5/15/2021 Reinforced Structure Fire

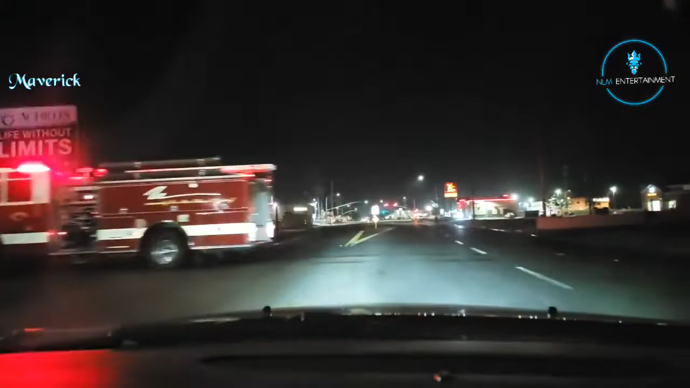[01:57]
They got lights. It says the yep. Car line's down. Please be cautious. Shit. 10-4 dispatch.
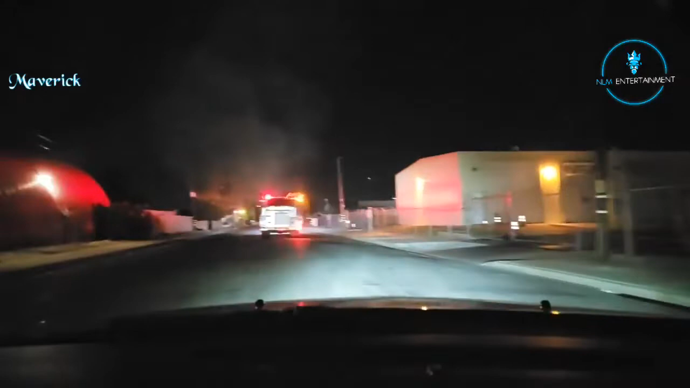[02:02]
We are en route. We're right here. We're on top of it. And we're right behind the fire truck. Well, we were going to be right in front of the fire truck. Yeah, but Tammy is always respectful to all first responders. Yes. She will always wait for all red lights. Ooh, I see flames. It's right here on V Street, guys. I see flames. Oh, shit.